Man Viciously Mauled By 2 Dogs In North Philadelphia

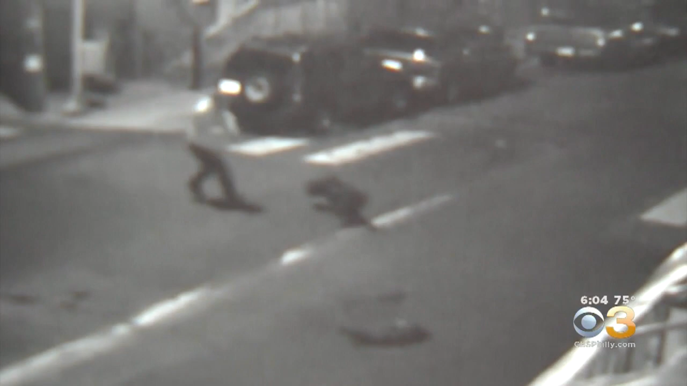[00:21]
Security video from a nearby market shows a 57-year-old man running for his life before being tackled to the ground by two dogs. The man is then bitten on his arms and legs, even dragged like a ragdoll. It happened at 6 in Tioga Streets in North Philly around 4.30 this morning. His cries for help waking up neighbors. He was screaming, like really screaming.
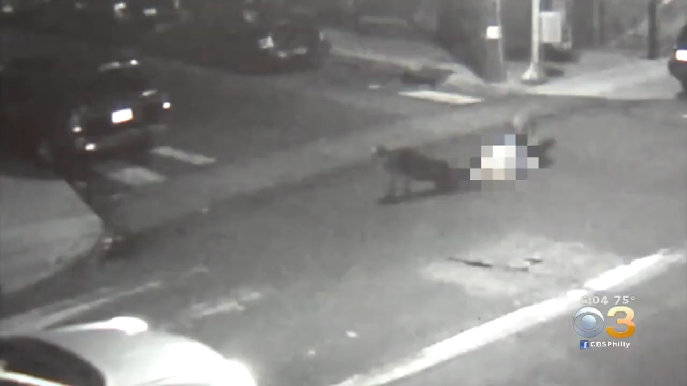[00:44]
Officers tell us one of the dogs is a bullmastiff weighing about 100 pounds, the second a pit bull. But that didn't stop a neighbor from grabbing a bat and trying to lure the dogs off the man. The man came and banged the stick on the ground to try to get their attention.
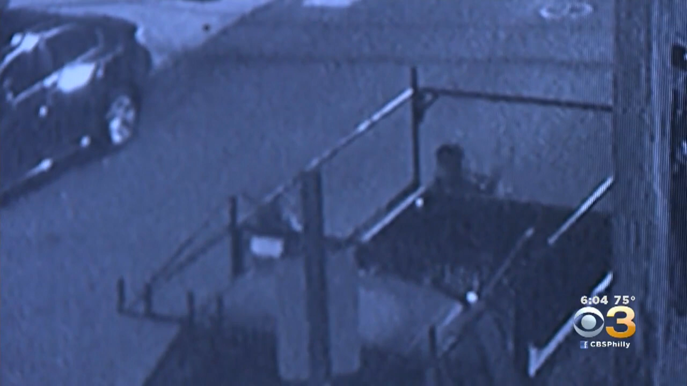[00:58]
They wouldn't let him go.
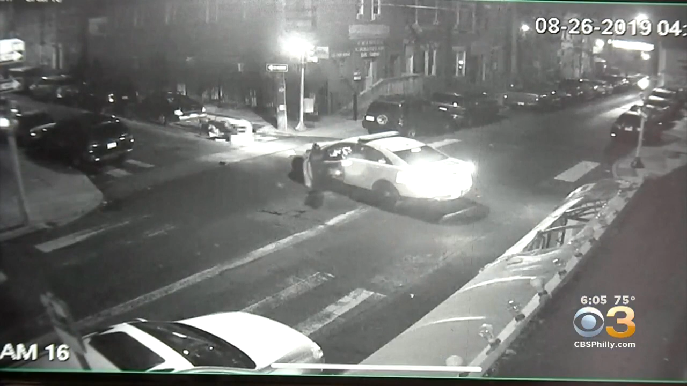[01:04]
Moments later, officers arrived, shooting one of the dogs dead, hurting the other dog. Bang, bang, that was it. Do you think those officers saved his life? Yes, they shot him.